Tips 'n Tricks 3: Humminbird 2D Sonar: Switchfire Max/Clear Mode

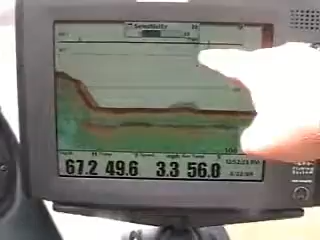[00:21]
If you look right here, we've got schools of bait fish, or schools of fish up there doing a return. We have our sonar setting sensitivity at 10. As we crank our sensitivity up, it will give us more returns. Right now, we're sitting in pretty cool temperatures, 49.7 degree water,
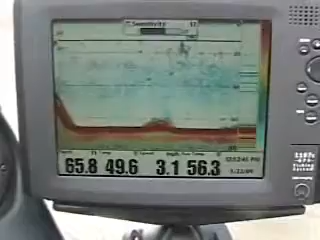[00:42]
so I would say we're starting to build a thermocline right there of the cool waters as we warm up as in the winter. There is some other settings. You can crank this up and you can get unbelievable noise returns from the unit. That's basically the difference between 2D sonar and regular sonar.
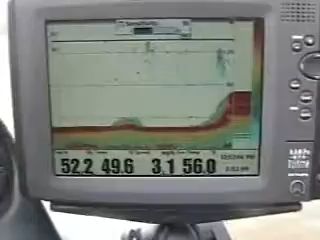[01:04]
We've also got, if we hit our menu again, we have two functions.
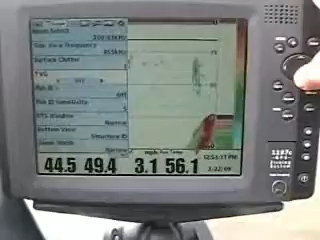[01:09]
We have TVG on and TVG off. TVG on will actually
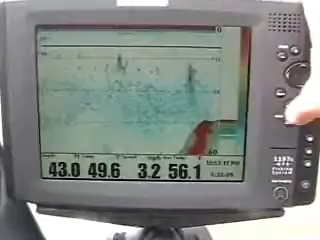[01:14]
help calculate the distance that return is.
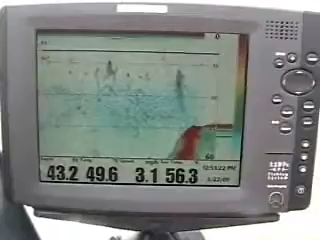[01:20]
So a five pound fish in five foot of water is going to return the same amount of return as a five pound fish in 50 foot of water. So there's one of your differences about TVG on,
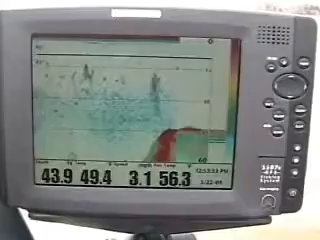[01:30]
TVG off and how it can help you catch more fish. TVG on is a little more specific as far as the bait presentation. You can see we're not getting as many returns.
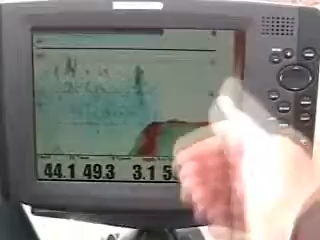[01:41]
We don't have as much trash control. Now with that, you can crank up the sensitivity and I can start building that picture. We can see where we turn the TVG on right here.
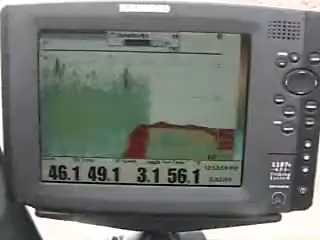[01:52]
We're going to, many of y'all know that Humminbird has been updating its 2D sonar performance returns.
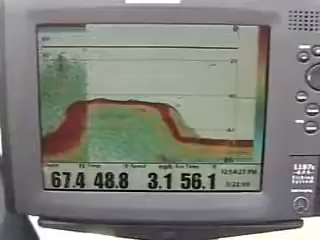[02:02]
And what I'm going to show you now is some of those changes. Before we had a setting called time variable gain or TVG for short.
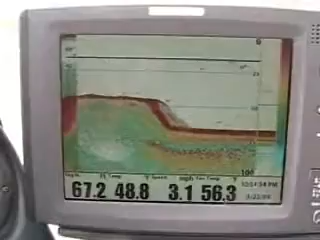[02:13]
What TVG does is allows, maintains that fish sonar return the same size no matter how deep it is. What that did was they calculated actually the time the sonar left the unit
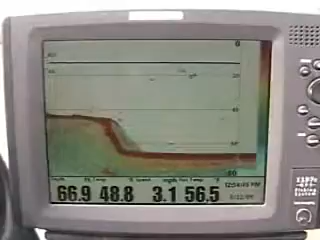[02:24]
to a return to bring that return back and co-exist that data with the returns. What we're seeing right now is we're seeing fish out here suspended. With TVG turned on, time variable gain,
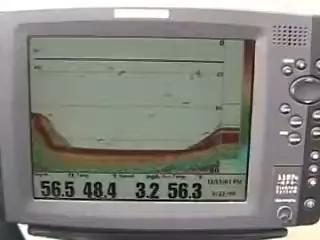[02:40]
that allows a five pound fish in five foot of water to give me the same return as a five pound fish in 50 foot of water or 100 foot of water or 500 foot of water. It doesn't matter. Now, what we're going to do is I'm going to show you the difference of what TVG on and TVG off has done.
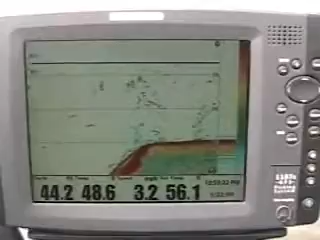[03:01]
As you can see now, we have actually, are in some trees right now. That is what those returns are. We're fishing, we're covering a real treacherous part of the lake right along the creek channel.
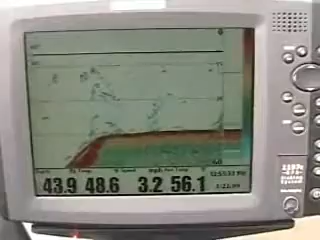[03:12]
We've got tall standing timber with fish mixed in. We can see some fish here.
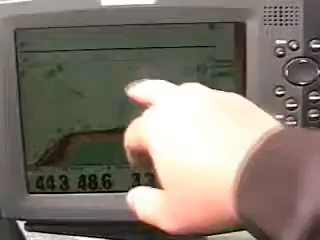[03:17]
We can see the big trees here.
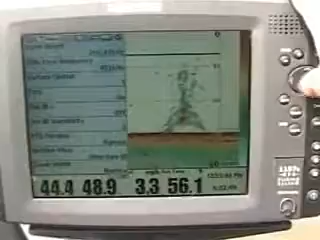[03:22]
Now by turning the menu, the master menu, go down here to TVG on setting and turn it off.
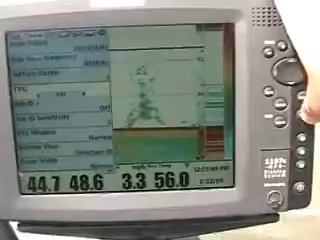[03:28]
What that does now is start showing me a lot more data that's available from the sonar returns.
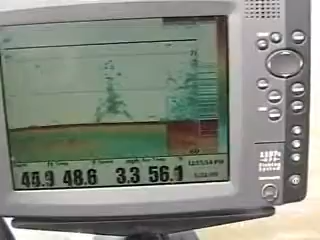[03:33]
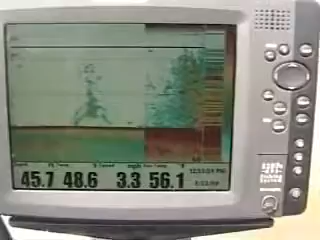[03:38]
Now a lot of times we've got a tremendous amount of stuff here.
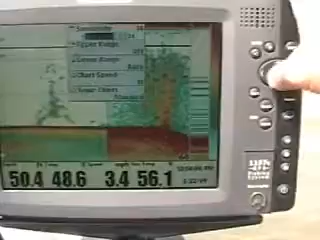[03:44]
So what I'm going to actually do is I'm going to go into the menu and I'm going to crank this sensitivity down to about 10. That's where your factory default will be.
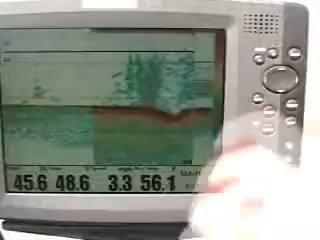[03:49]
I'm still getting a tremendous amount of returns, but it helps me extinguish these very hard returns,
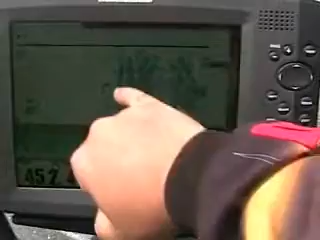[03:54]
the red spots, from the softer returns, my blues and greens.
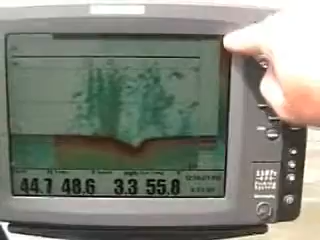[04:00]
And if you look, I've got the vertical bar flasher turned on and the scale.
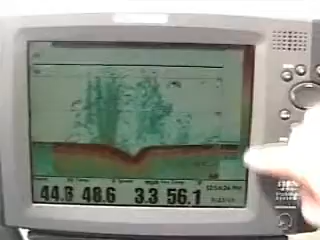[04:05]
Blue being the lowest, red being the highest. Blue being the lowest.